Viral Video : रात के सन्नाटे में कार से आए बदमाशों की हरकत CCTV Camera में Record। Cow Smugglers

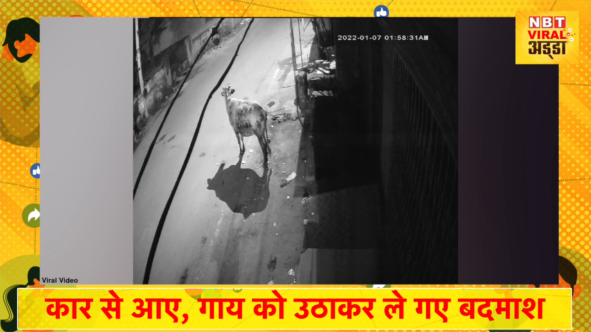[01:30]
काय को उठाकर ले जाने वाले बदमाश, शायद इस बात से अंजान थे, कि वहीं पर लगे एक सीसी टीवी कैमरे में, उनकी ये हरकत, उनका ये अपराद कैद हो रहा है,